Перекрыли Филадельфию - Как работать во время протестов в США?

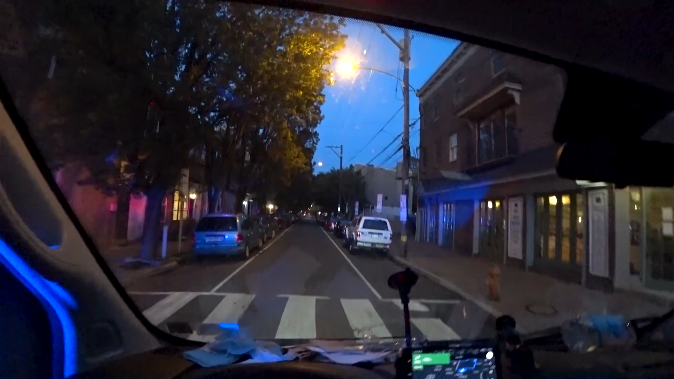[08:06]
Едем прямо, там еще сирена мигает. Дамы и господа, в Нью-Йорке у нас уже половина одиннадцатого вечера.
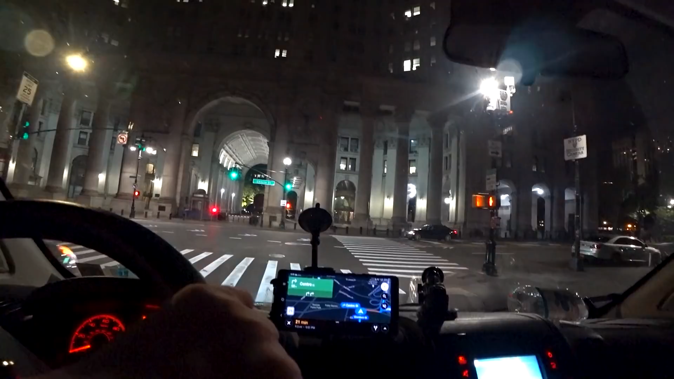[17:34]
Сейчас проезжаем мимо Манхэттена. И посмотрите, как много там полиции.